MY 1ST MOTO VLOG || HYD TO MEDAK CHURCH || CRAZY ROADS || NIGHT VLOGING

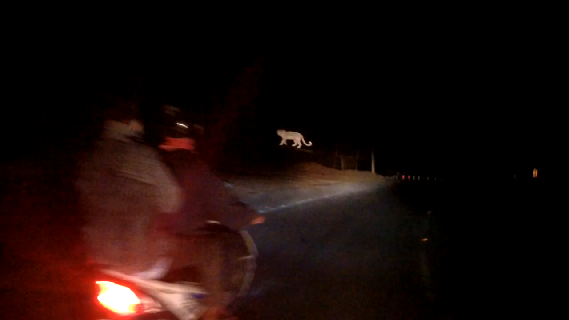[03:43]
ఒక్కసారి దగ్గరకు పోయినాక చూడండి గాయ్ ఇట్లా కనబడుతుంది. చీతా చూడండి ఒకసారి.